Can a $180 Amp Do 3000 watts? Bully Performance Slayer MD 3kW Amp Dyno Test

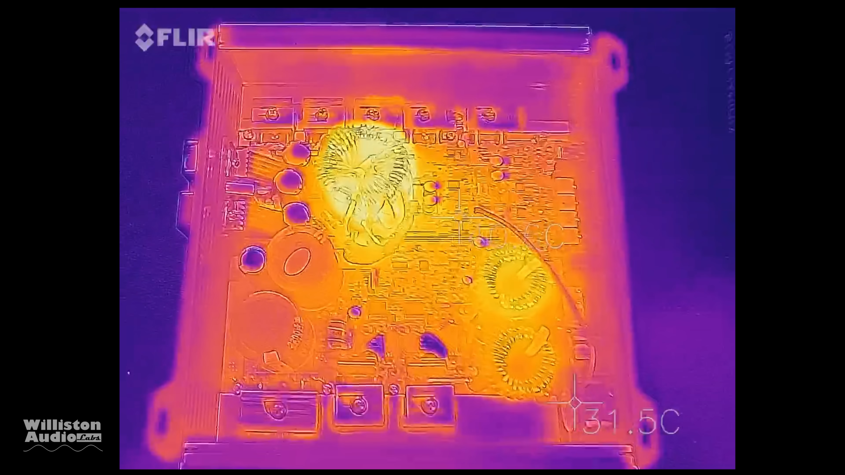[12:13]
And here is the thermal imaging, it may be hard for you to see that one spot there, but the highest temperature I noticed on the transformer,